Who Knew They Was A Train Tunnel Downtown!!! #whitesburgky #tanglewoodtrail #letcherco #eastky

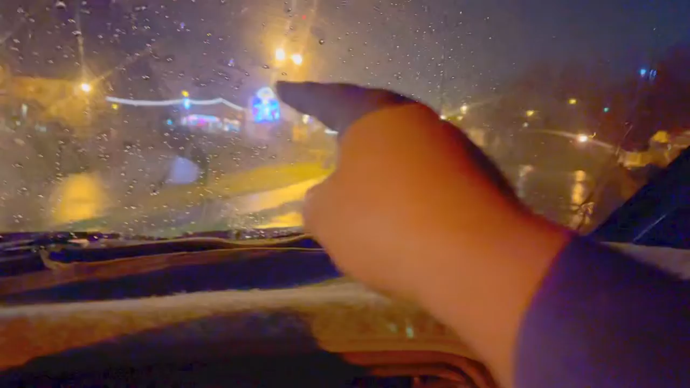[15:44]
And right there is the bridge between behind downtown Whitesburg. Very pretty. Very pretty indeed.